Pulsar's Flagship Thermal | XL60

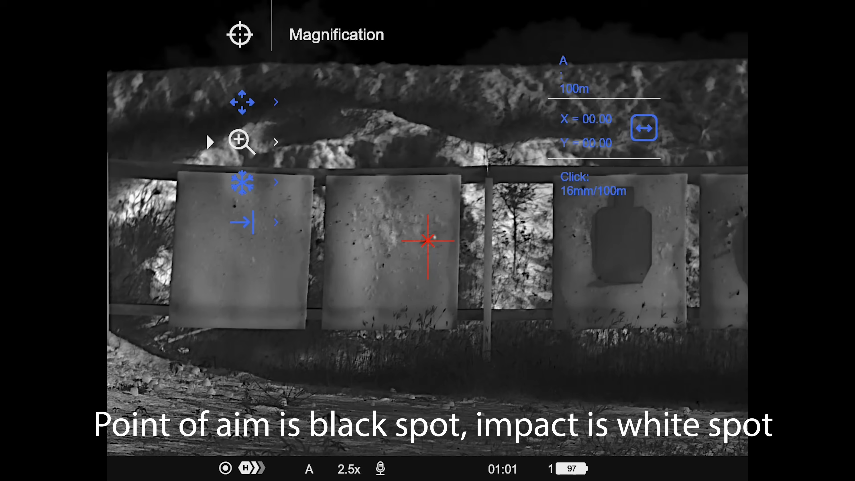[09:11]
I enabled a freeze frame function and just did a drag and drop of that point of aim point of impact and then you get a deadnut zero pretty much right out of the box as long as you're confident with your shot.
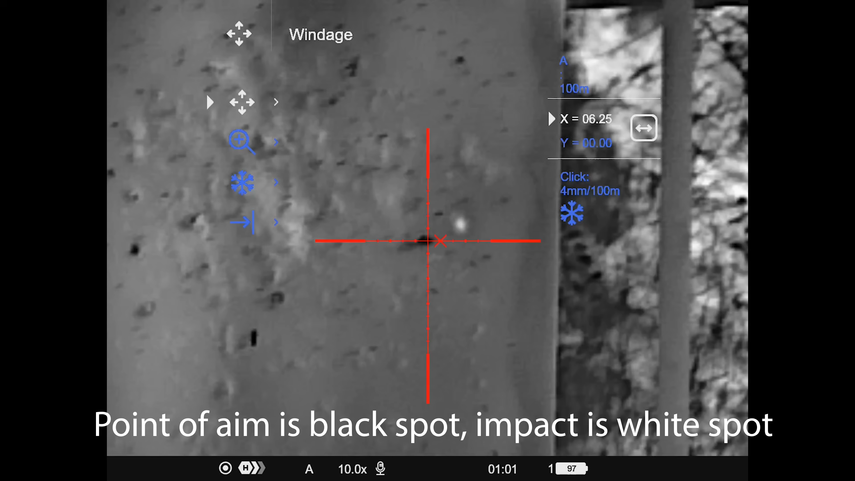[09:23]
So it could be a one shot zero and it's perfectly good to go and you can readily and easily see that impact using this. So that makes life easier. Otherwise there are three buttons on the back.
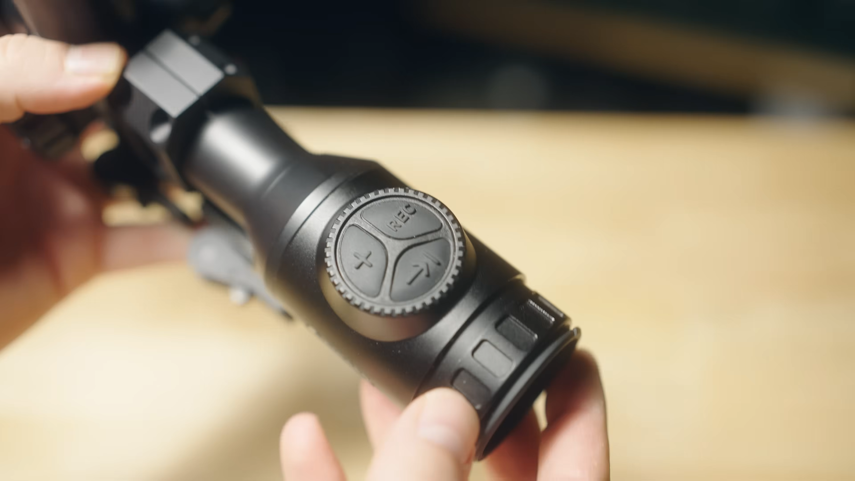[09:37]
One is to toggle your zoom function so it once again in an intuitive manner it allows you
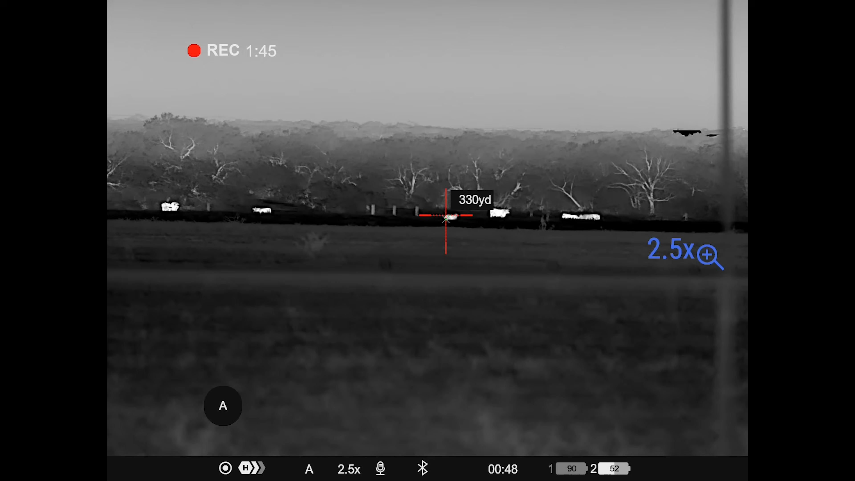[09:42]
to not only zoom in with the whole image but you can kind of hold that zoom function and enable a picture in picture mode.
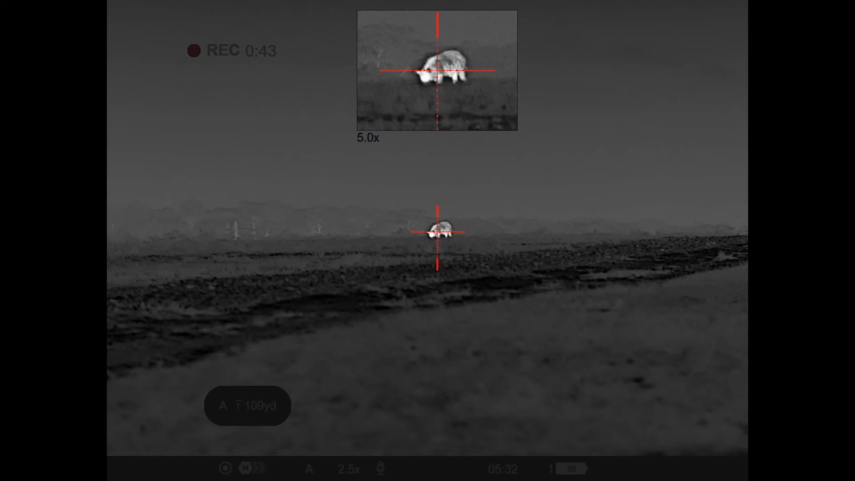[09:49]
Now me as a hog hunter I like to have the picture in picture window because I will have that top window zoomed in a little bit.
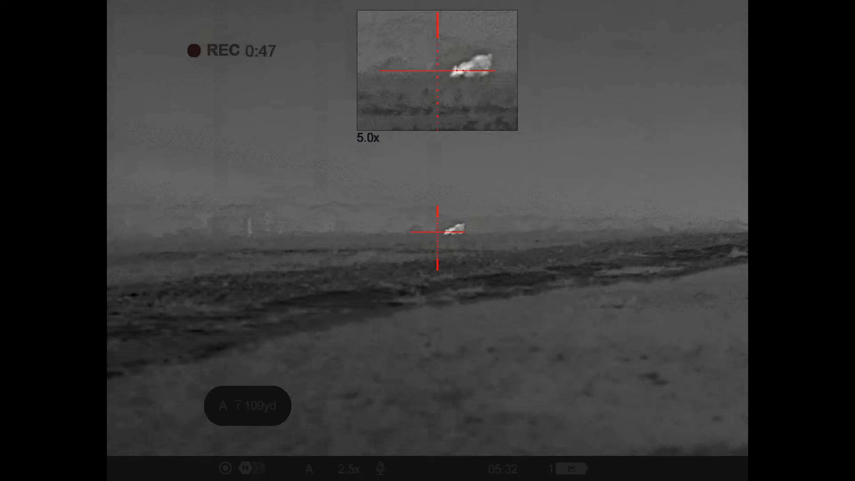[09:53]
That'll be my first shot typically aiming for a nice
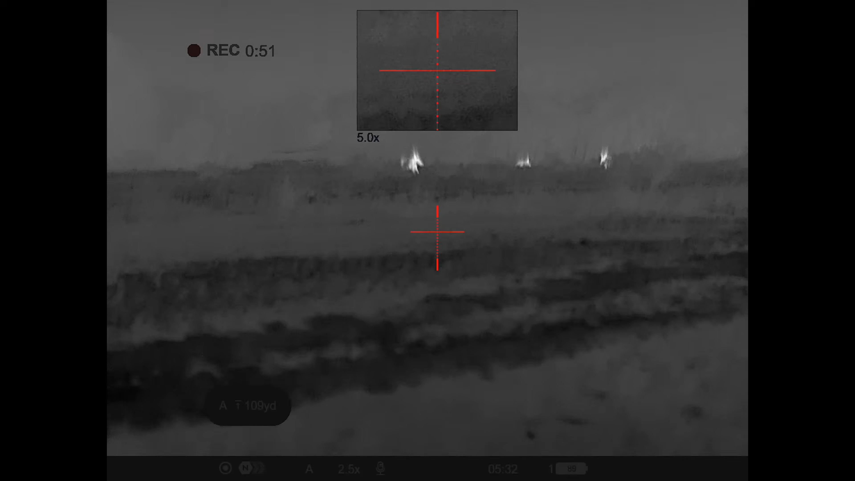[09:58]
you know humane headshot and then once hogs start running I
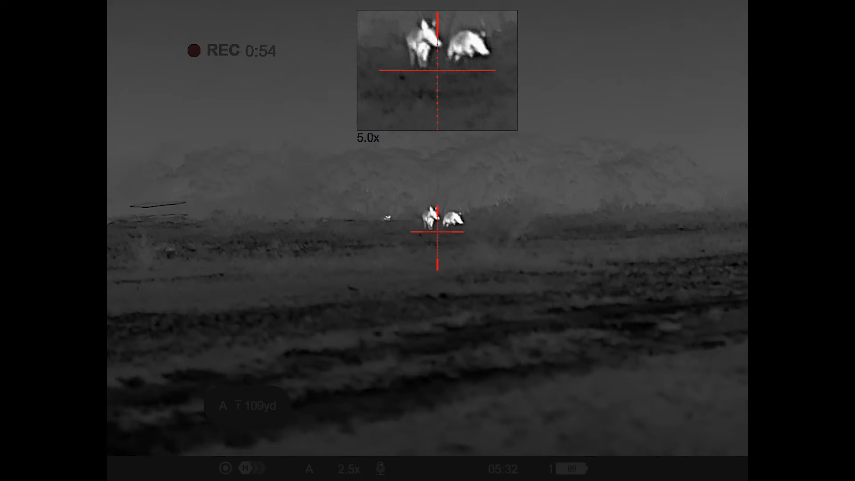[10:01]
like already having that zoomed out window so I can pan and maybe take some follow-up shots if it's safe to do so.
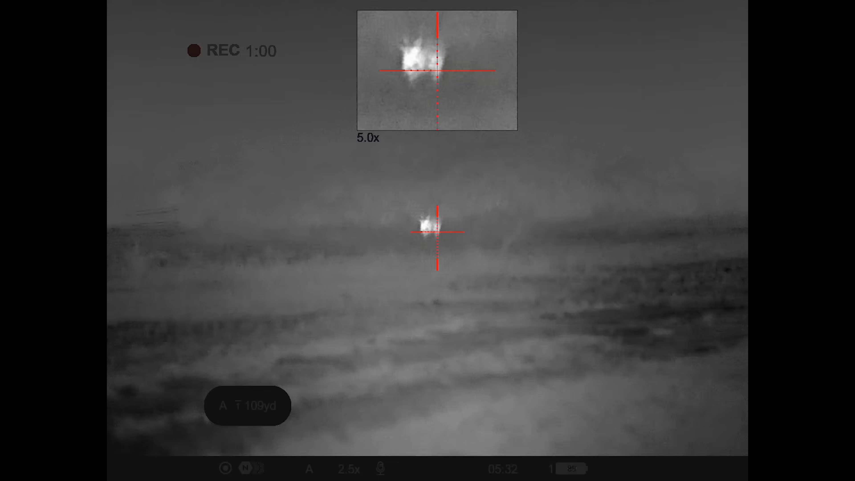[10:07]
So I do like the picture in picture mode and it is easy to switch back and forth out of.
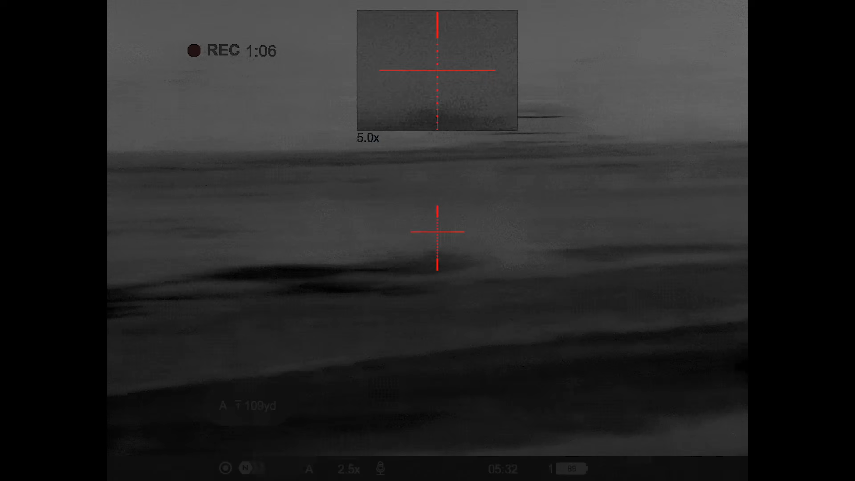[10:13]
There's also a rangefinder button and a camera recording button.
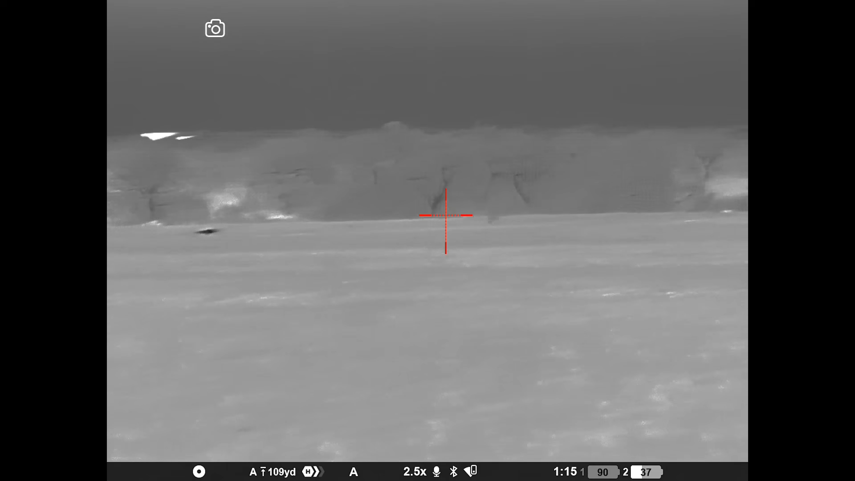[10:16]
And since the latest update this rangefinder button I believe
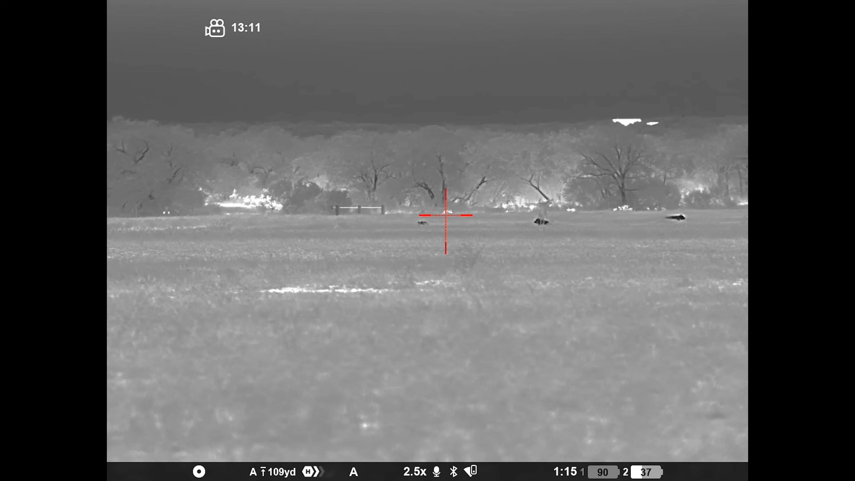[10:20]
it is will let you quickly toggle through
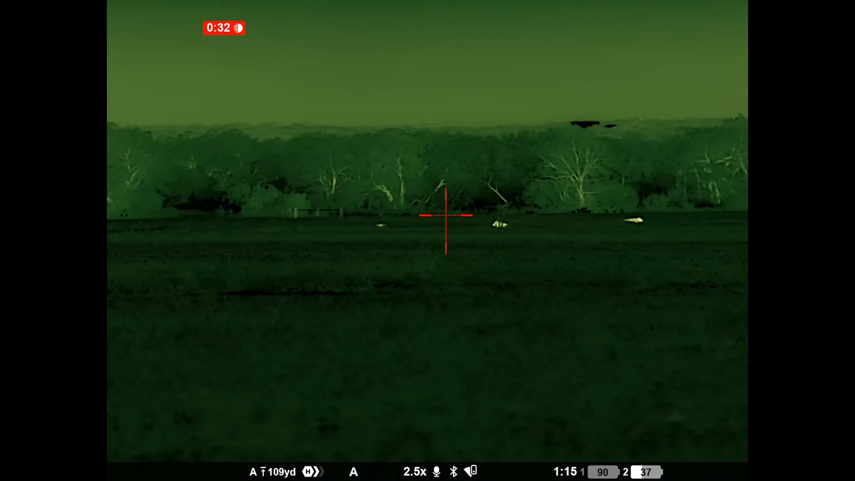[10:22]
color palettes with a short
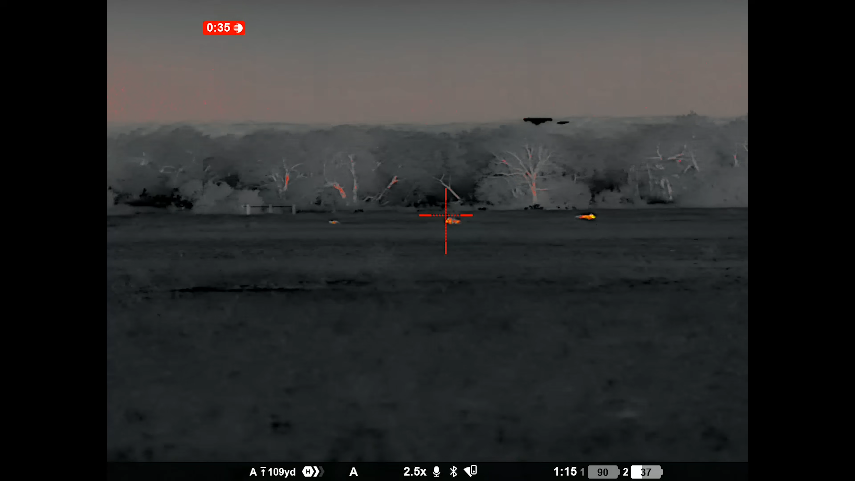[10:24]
tap versus press and hold will play with the rangefinder functionality.
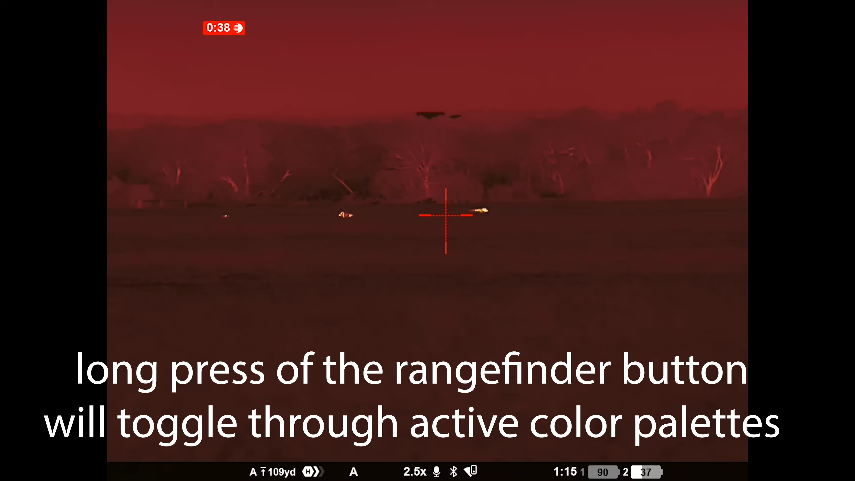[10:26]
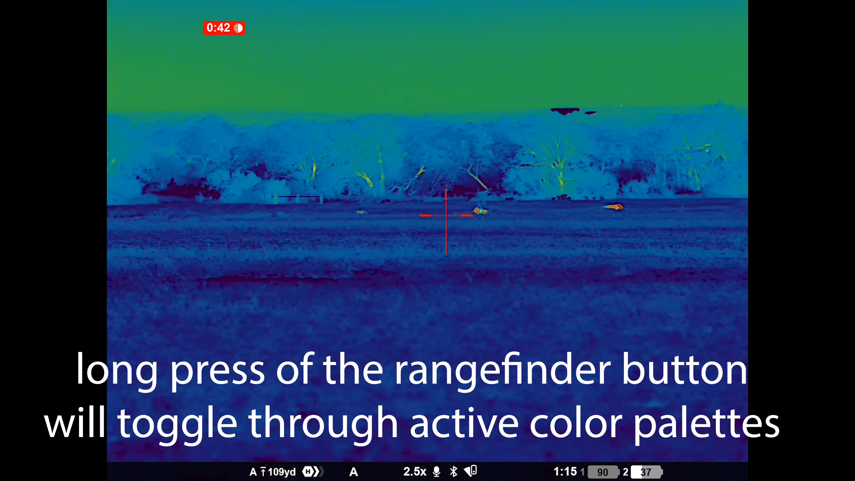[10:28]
Prior to that you had to change color palettes in the menu system so they are continuing to support
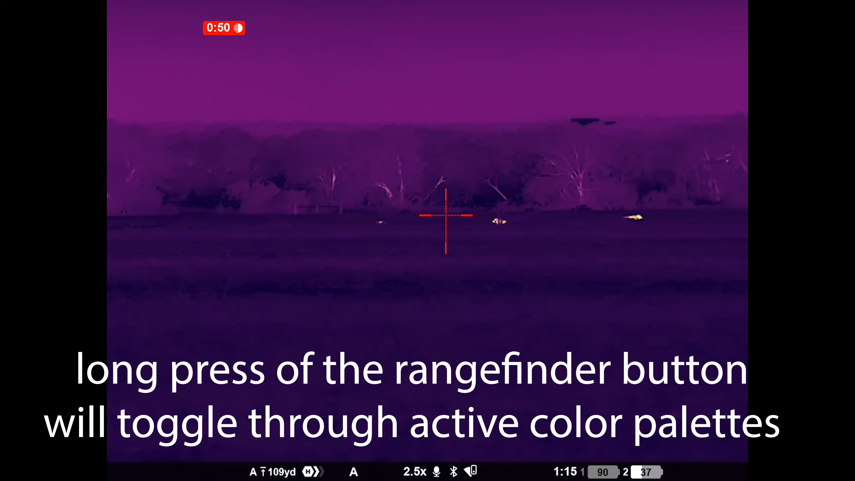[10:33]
this optic and provide updates that make it even more user-friendly.
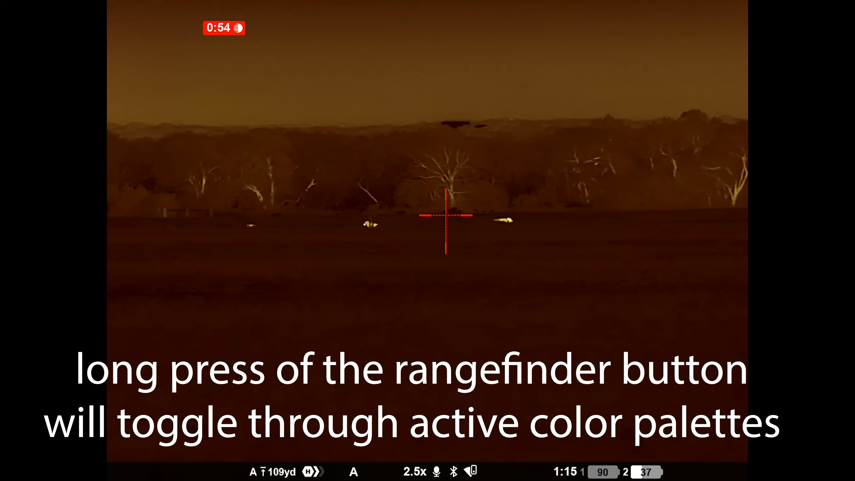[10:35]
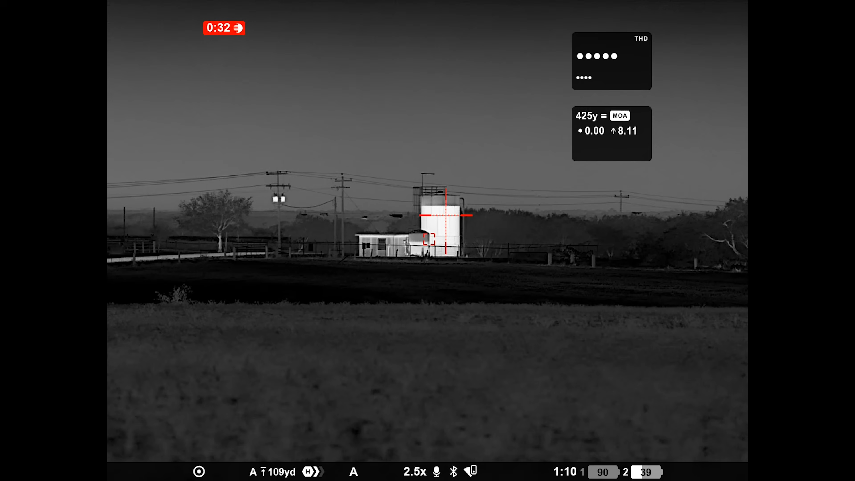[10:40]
Now on the topic of the rangefinder that is paired with a huge perk of this device and that is a built-in ballistic calculator.
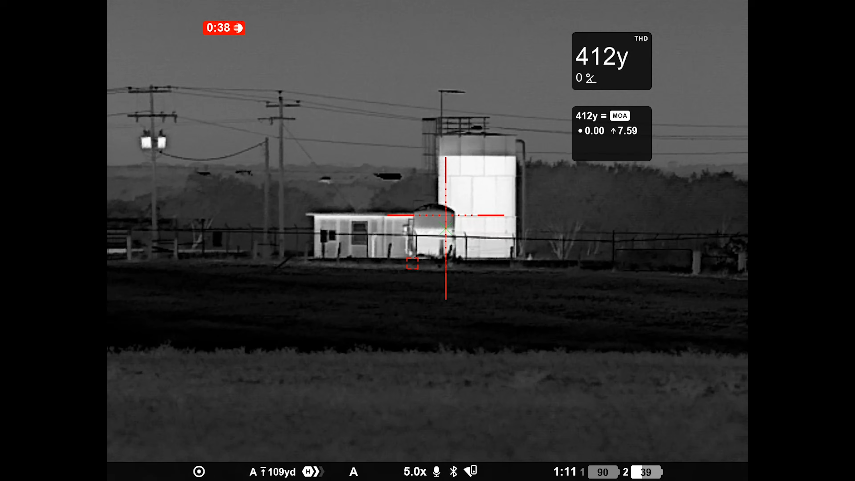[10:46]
If you haven't played with digital optics or thermal optics as a whole depth perception can get very confusing.
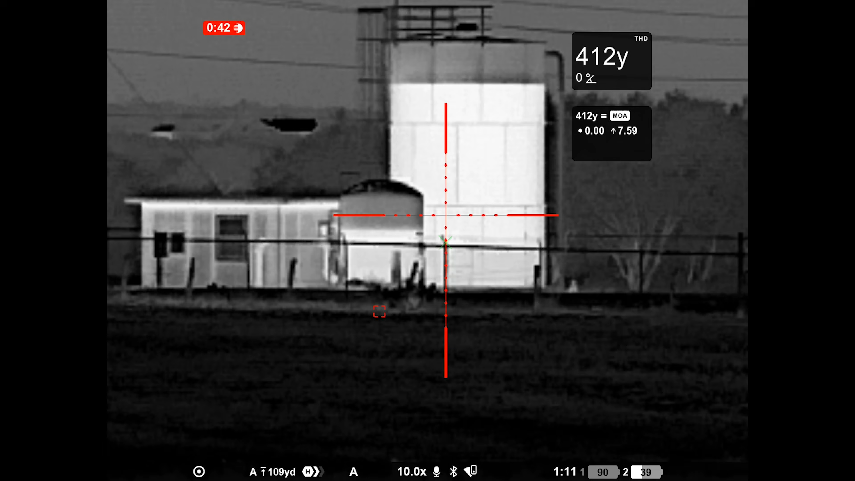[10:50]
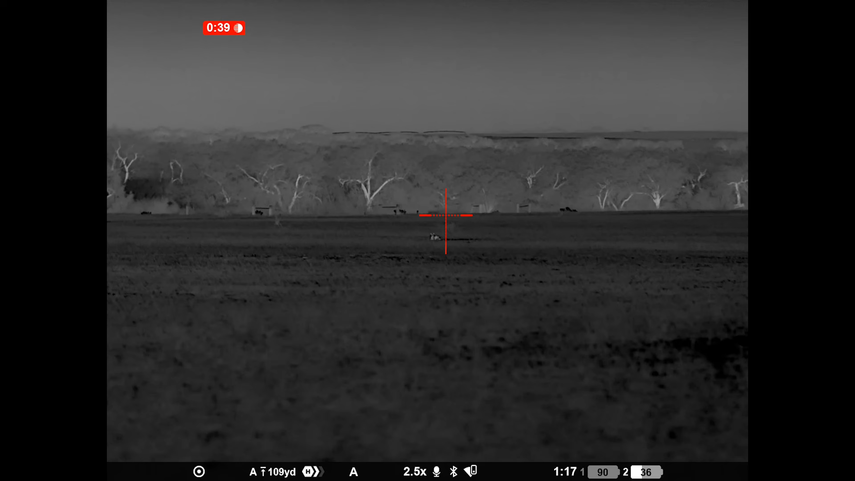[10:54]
You don't necessarily know if it's a big animal far away or a small animal close-up so having an onboard rangefinder is very useful.